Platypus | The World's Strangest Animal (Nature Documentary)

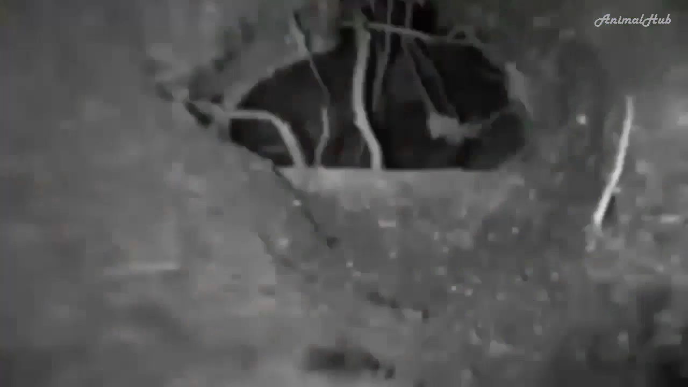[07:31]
can see what she's doing in a
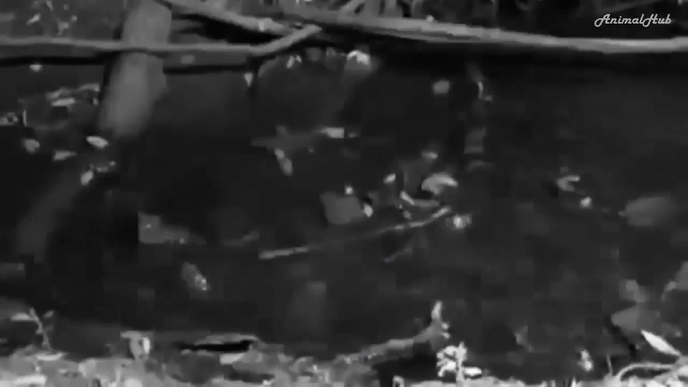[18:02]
in the first hour after dark six platypus passed me and then a water rat appeared water rats are about the same size as a platypus but much fiercer
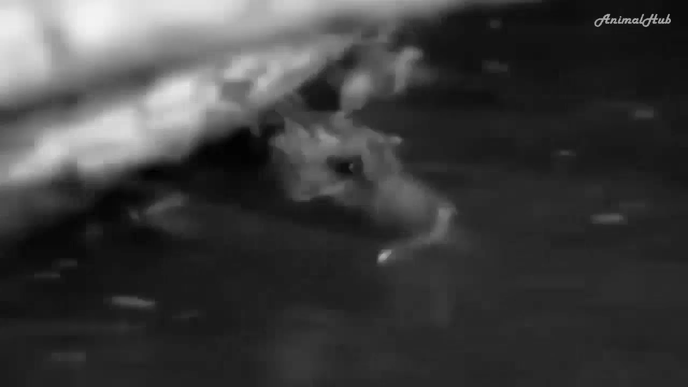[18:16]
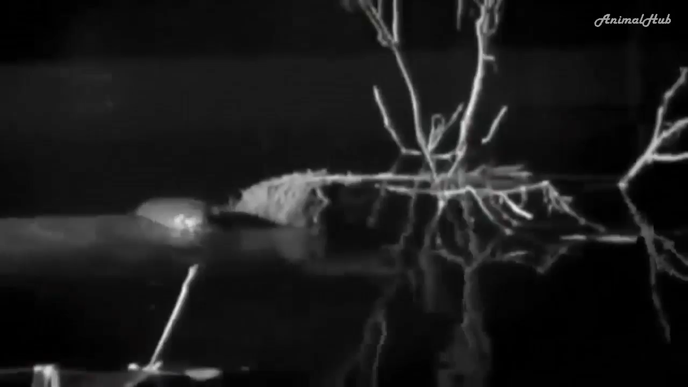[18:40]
but tonight he has a challenger from further up the river
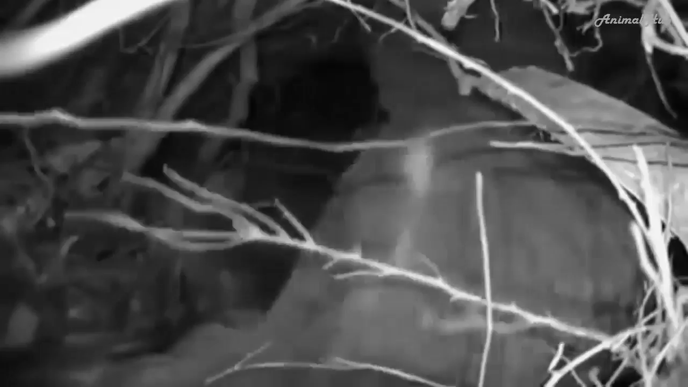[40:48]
While Bigfoot plays with pre-roots in the roof of the chamber,
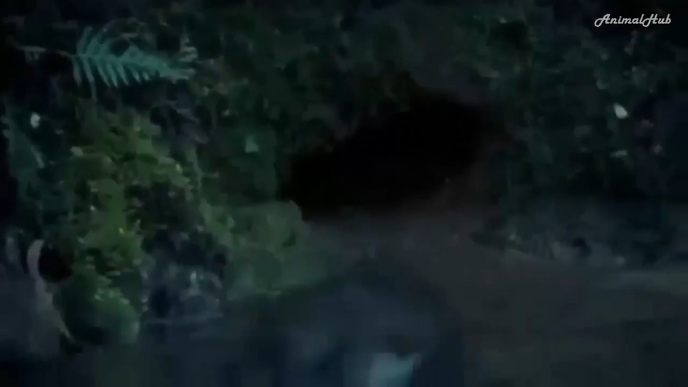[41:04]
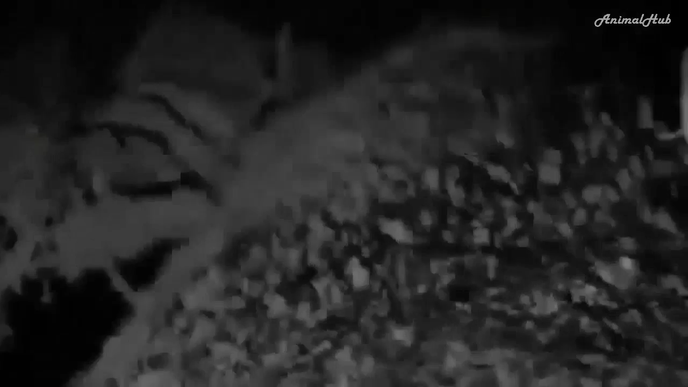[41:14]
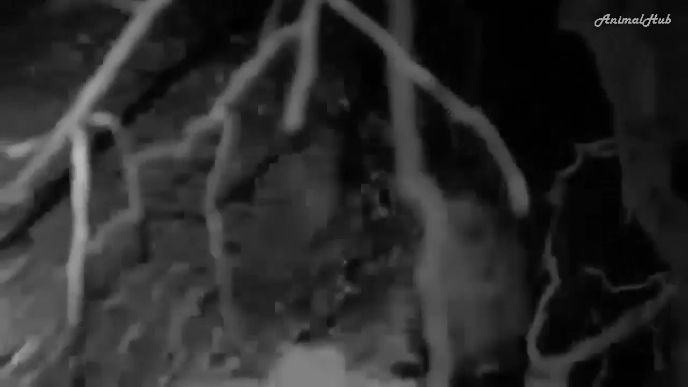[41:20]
Then she's through into the chamber.
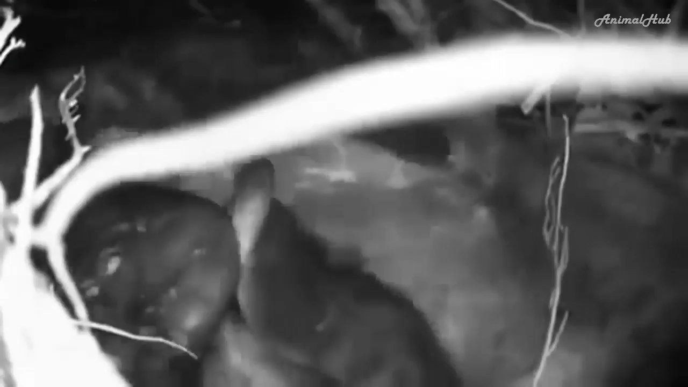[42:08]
Are they taking food from her?
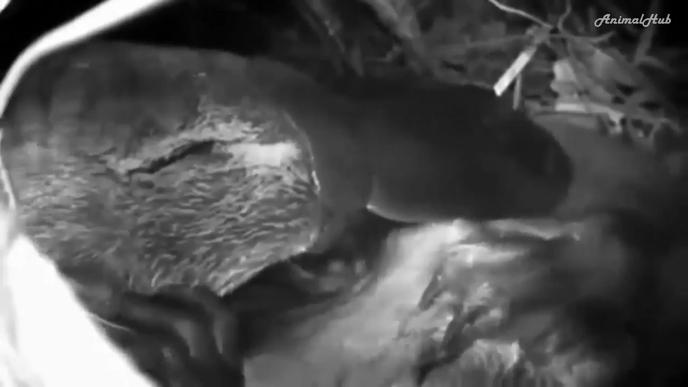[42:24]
We don't really know what we're seeing in these extraordinary pictures.